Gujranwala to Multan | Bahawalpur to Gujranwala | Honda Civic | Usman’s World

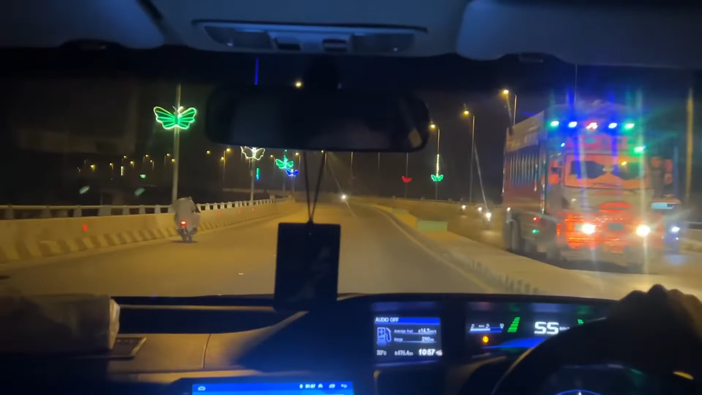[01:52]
بہت خوبصورت ایک بریج تھا جہاں سے ہم گزر کے گئے اور واپسی اس لیے تھا کہ یہ اب ون ڈے ٹرپ تھا ایک دن کے لیے ہم آئے تھے اور ایک دن میں ہمیں واپس بھی جانا تھا اور دو چار جگہیں ایکسپلور کی اصل میں کام تھا کچھ جس کی وجہ سے اتنا جلدی آنا پڑا تو میں کوشش کروں گا کہ نیکسٹ انشاءاللہ جب کبھی ہم بابل پور آئیں تو
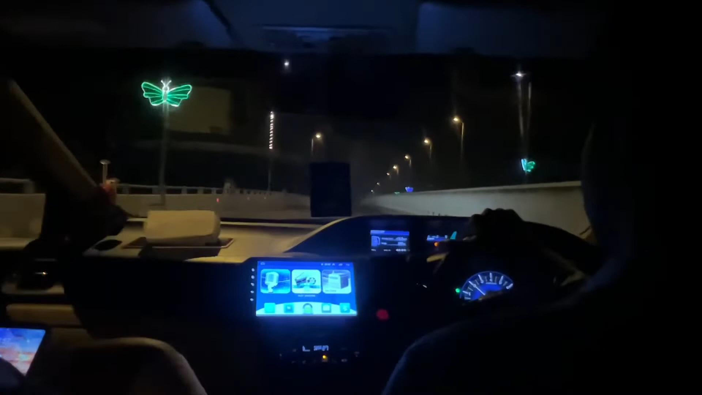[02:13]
یہ ایک بہت ہی خوبصورت شہر بن چکا ہے سارے کو ہم ایکسپلور کریں واپسی پہ ہم نے کھانے والا تک جیٹی روڈ استعمال کی جو کہ بہت زیادہ ٹرکوں سے بہت زیادہ یہاں پہ
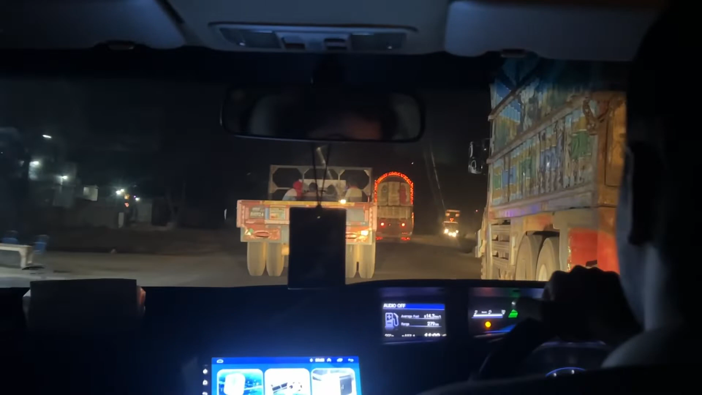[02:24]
ٹرکس ہوتے ہیں رشوتہ آپ کو بڑی سیف ڈرائیو کرنی پڑتی
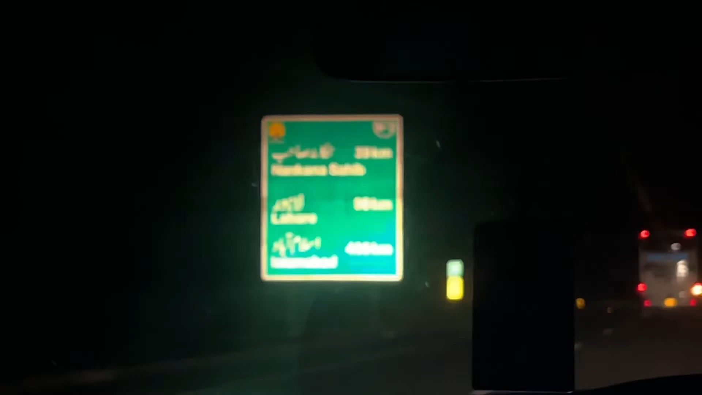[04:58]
سے لاہور نائنٹی کلومیٹرز رہ گیا ہے باقی جو کہ تھوڑا ہی سفر ہے اور الحمدللہ ہم
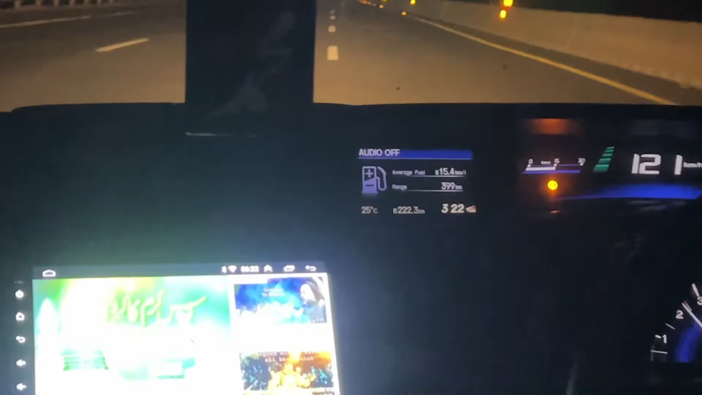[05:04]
لاہور کے قریب پہنچنے والے ہیں گاڑی کی جو سپیڈ ہے وہ کانسٹنٹی ون ٹونٹی اور ون ٹھئیٹی سے ہم اوپر نہیں لے گئے کیونکہ سات گاڑی میں فیملی تھی اور بہت ہی اچھا ہمارا سفر
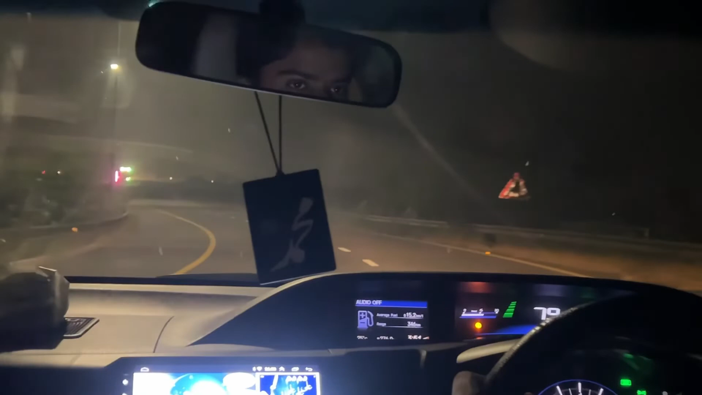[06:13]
سفر رہا میں نے آپ کو وہاں سے بھی چلتے ہوئے ٹائم بتایا تھا تقریباً یارہ بجے چلے تھے اور اس وقت چار
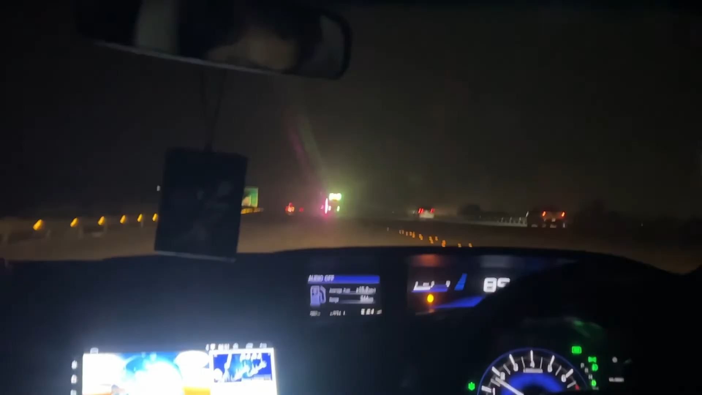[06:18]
بچ گئے ہیں الحمدللہ پانچ گھنٹے میں ہم بہاول پور سے اس وقت کالا شکا کو تک پہنچ گئے ہیں الحمدللہ کالا شکا کو کا ٹول پلازا آگئے اور
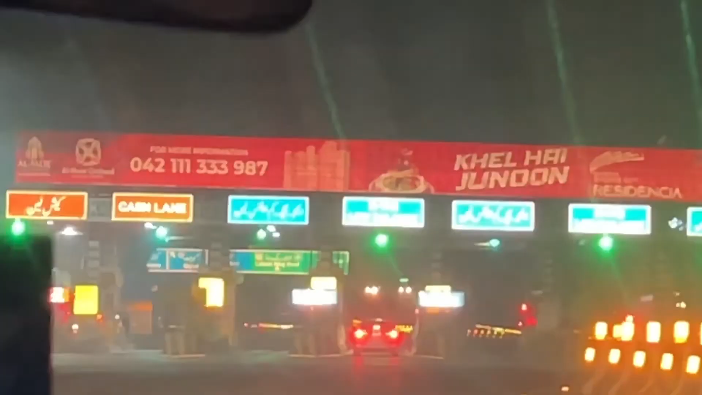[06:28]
یہاں سے ٹول پلازا کروس کرنے کے بعد ہم نے اپنا ٹرن لیا گجران والا کے طرف اور یہ تھا آج کا بلوگ